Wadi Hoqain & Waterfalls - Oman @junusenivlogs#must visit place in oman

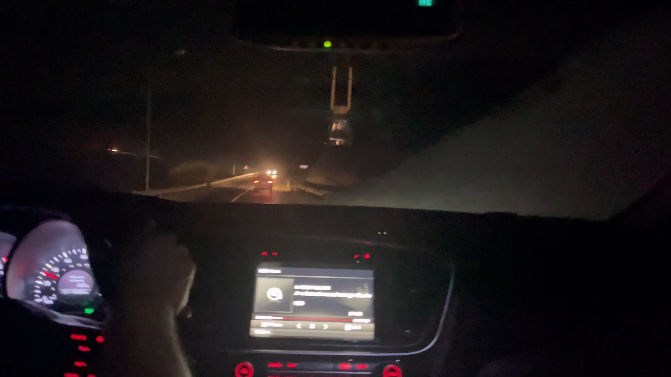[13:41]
അപ്പോൾ ഇതാ ഞങ്ങളവിടെ നിന്ന് വണ്ടി കയറിയിരിക്കണ്. ഇവിടുത്തെ പ്രത്യേകത എന്ന് പറഞ്ഞിട്ടുണ്ടെങ്കിൽ ഇവിടെ ഒന്നും സ്ട്രീറ്റ് ലൈറ്റ് ഉണ്ടാവില്ല.
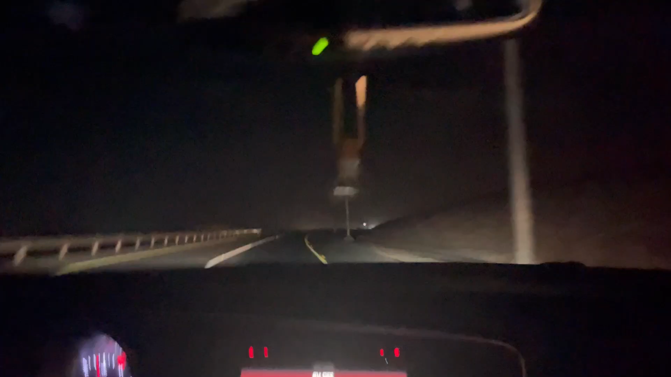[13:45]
ഇവിടെ ഒരുപാട് ഉള്ളേരിയ സ്ഥലങ്ങളൊക്കെ അങ്ങനെയാണ് ഉണ്ടാവുക. ഇനിയിപ്പോൾ മെയിനായിട്ട് എക്സ്പ്രസ് ഹൈവേയിൽ എത്തണം സ്ട്രീറ്റ് ലൈറ്റൊക്കെ കാണണമെങ്കിൽ.